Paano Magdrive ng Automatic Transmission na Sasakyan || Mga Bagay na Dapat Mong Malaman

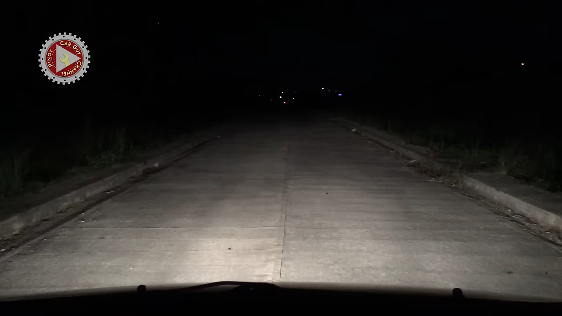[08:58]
Ginagamit ito kapag sa madilim para mailawan ang kalsada lalo na sa gabi at ginagamit rin ito kapag umuulan o makapalang hamok para mas madili kang makita ng ibang drivers. Iikutin lang papunta sa unahan ang switch nito na nakalagay sa dunlong bahagi ng lever.
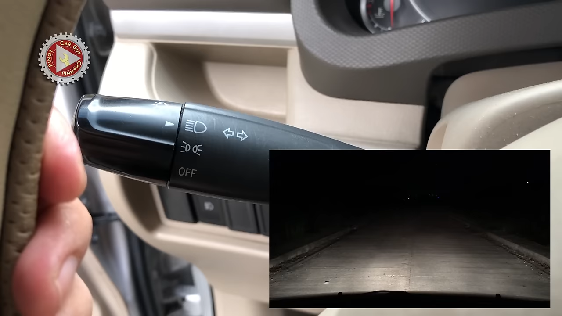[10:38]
At kadalasan, ang paggamit ito ay hinihila ng dalawang beses ng mabilisan.
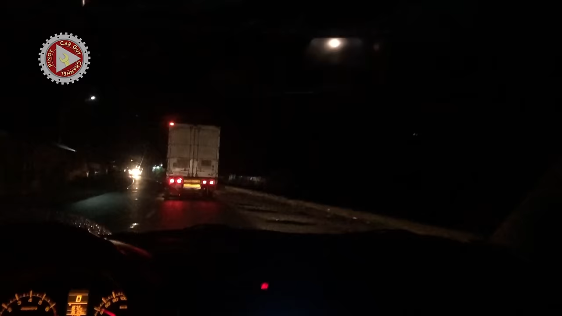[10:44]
Pwede mo rin itong gawin kapag nasisilaw ka sa headlights ng nakakasalubong mong sasakyan. Isa itong paraan kung gusto mong sabihan ang makakasalubong na sasakyan na nakalimutan niyang ibaba ang kanyang headlights.
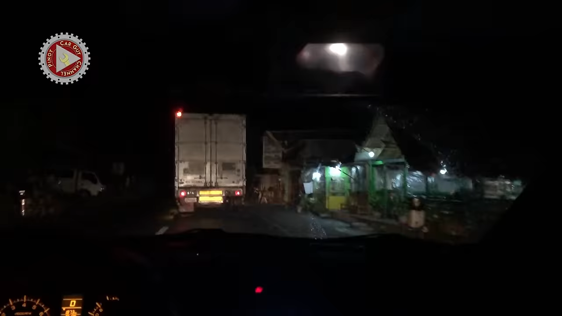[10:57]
At tuwing ginagamit ang high beam, meron itong simbol sa instrument cluster na iilaw kaya pwede mo itong tingnan para makasiguro.